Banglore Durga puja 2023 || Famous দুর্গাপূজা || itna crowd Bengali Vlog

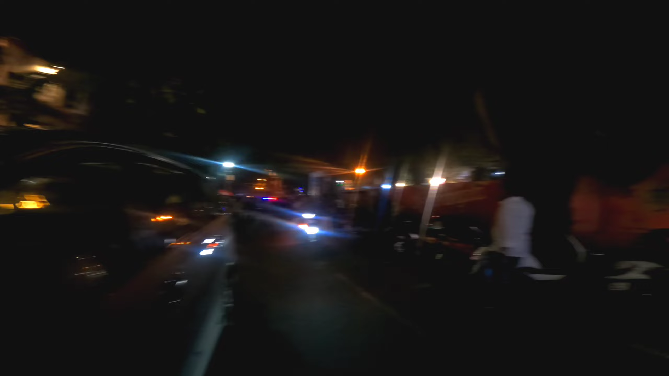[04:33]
মানে আমি আপনাদেরকে কি বলবো সবাইকে, তো এখানে দেখতেই পাচ্ছ অনেক পার্কিং, মানে জায়গা নেই একটাও পার্কিং মানে ই করবার জন্য।